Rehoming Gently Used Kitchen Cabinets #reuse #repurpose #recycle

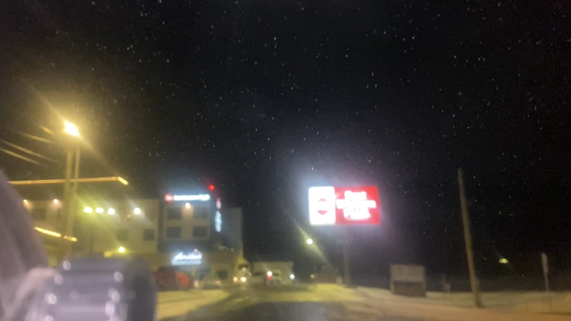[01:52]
not i'll have the park underneath that sign i've done that before